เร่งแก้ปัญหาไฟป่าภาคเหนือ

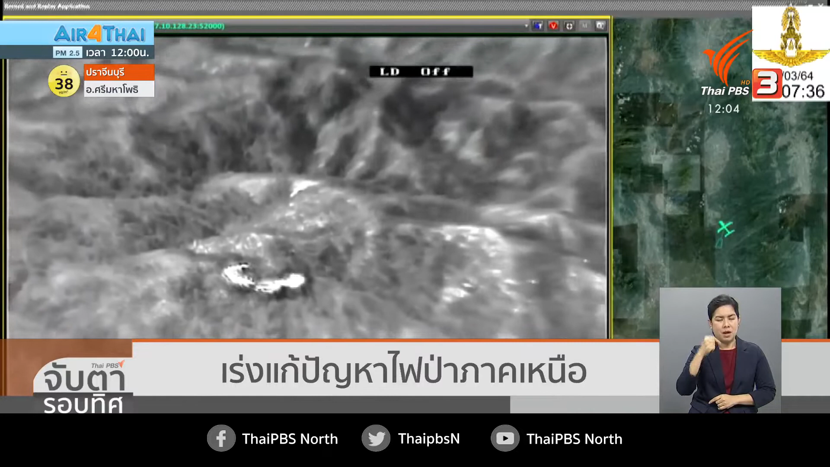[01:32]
ซึ่งแมม์เผอดอยสะเก็ต เดาเทียมเวี่ยตลวดไม่พบจุดความร้อนนะครับ แต่ว่า
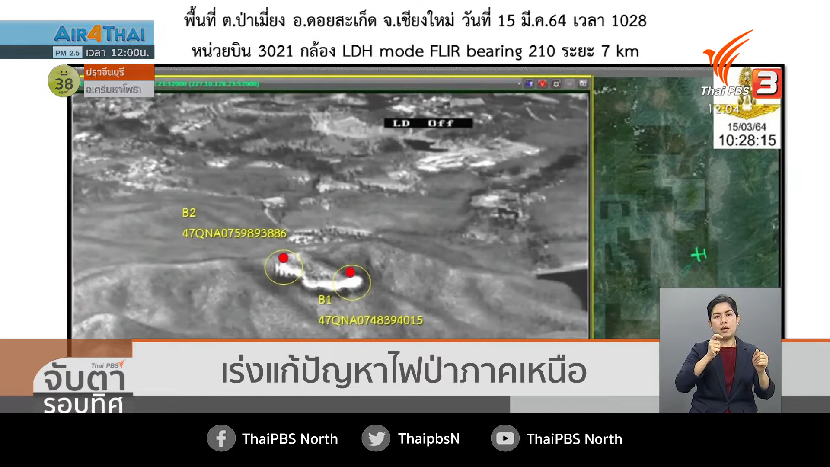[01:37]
UAV ตลวดพบจุดความร้อนรวม 8 จุดค่ะด้านจนที่สถานีครบ